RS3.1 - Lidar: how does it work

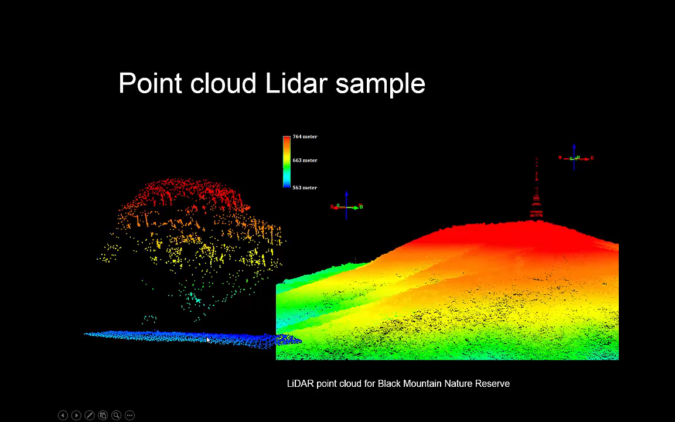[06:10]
again made it back to the sensor just want to emphasize emphasize based on the graph that you saw before when I talk about photons and I'm not saying that every point is a photon the these points again represent peaks in the waveform as you saw that in the previous image so you can do this in in any environment obviously and you depending on what you might interest be interested in